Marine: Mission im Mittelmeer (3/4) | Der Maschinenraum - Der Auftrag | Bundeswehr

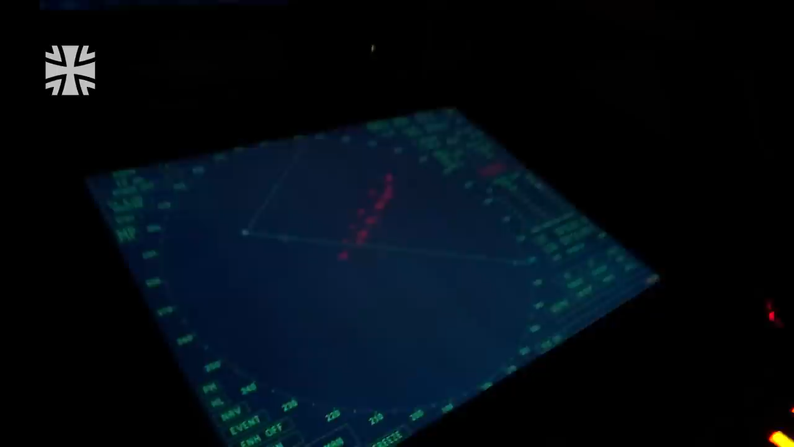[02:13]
In der Brücke hält die Besatzung im Dunkeln danach Ausschau. Dazu haben sie spezielle Geräte, die den Tender überhaupt erst dazu befähigen.